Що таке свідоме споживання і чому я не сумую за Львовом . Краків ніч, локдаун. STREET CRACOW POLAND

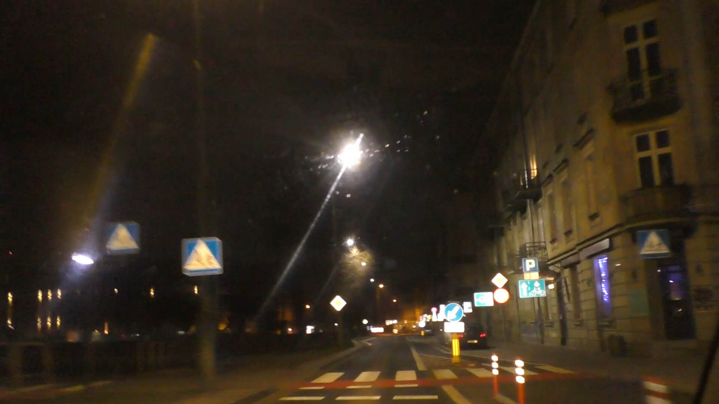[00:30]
У мене тільки закінчилася сесія минулого тижня. І я, по-моєму, відхожу від цього. Дуже в мене багато консультацій, проєктів, бажань, мрій. І це все дуже потребує багато енергії. Я люблю цю вулицю.
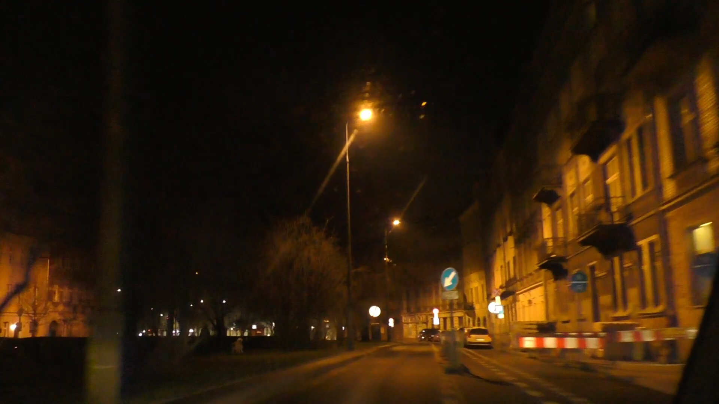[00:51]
Це вулиця Дєтля. По правій стороні буде Казіміш, старе місто.
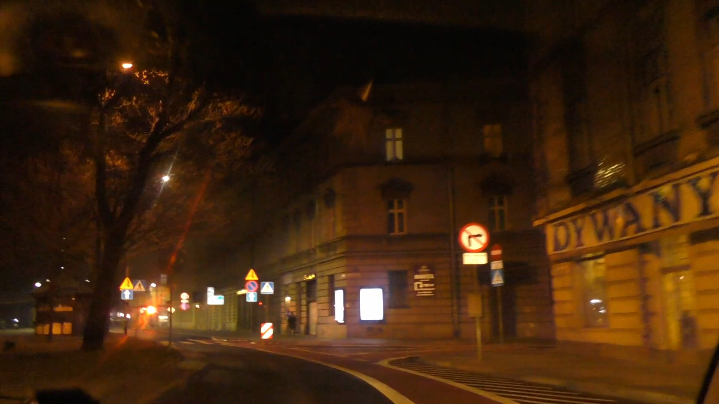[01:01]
Колишній єврейський район. А по лівій стороні буде головний ринок.
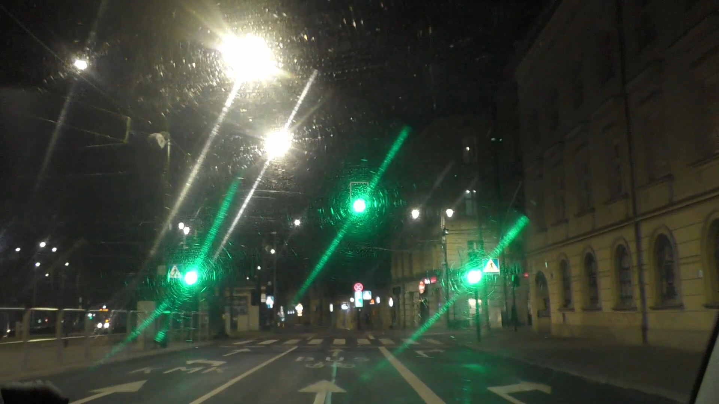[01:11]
Краків дуже схожий на Львів. Тут так само такі маленькі вулички. І теж дуже тісно. Принаймні, трамвай має виділену колію, чого у нас у Львові немає.
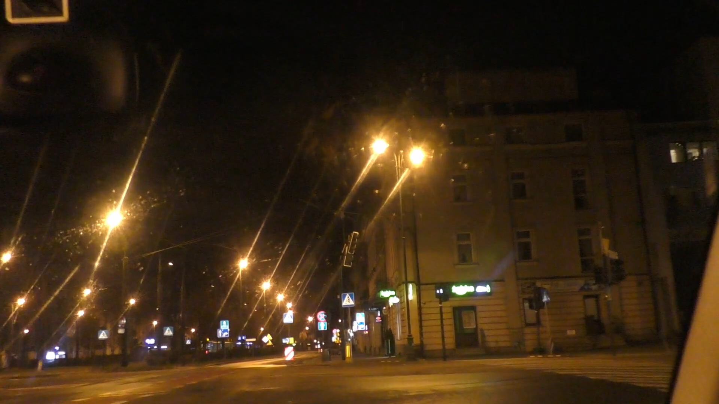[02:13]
І для мене це було виснажливо. А з іншої сторони це була така можливість побути в іншому місці. Це постійно було таке різноманіття, яке мене не змучувало. З того приводу, що я дуже люблю зміни. Я люблю цю динаміку. Вона мені подобається. Ми виїхали на вулицю Старовічну. І я її дуже не люблю. Бо вона дуже розбита. І тут дуже незручно їздити на велосипед. І тут нема велосипадної доріжки.
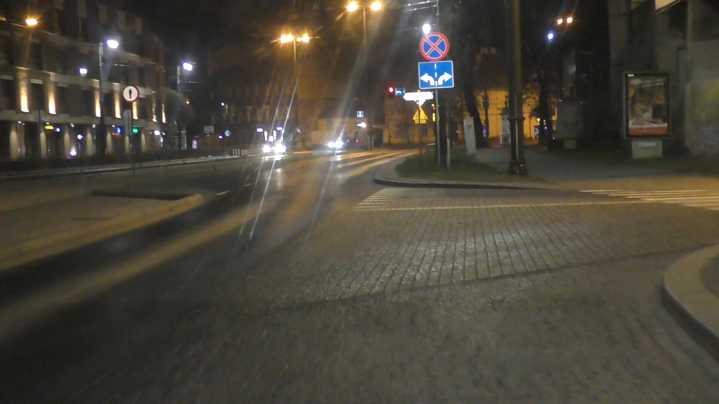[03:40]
І ми маємо і по лівій стороні мій колишній офіс.